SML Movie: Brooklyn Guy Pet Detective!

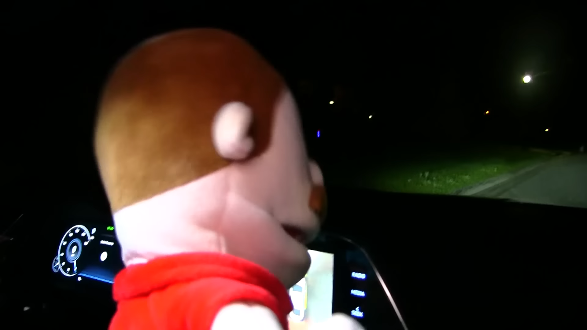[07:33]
It was underneath that streetlight. All right, let's drive there. I mean, we could walk there.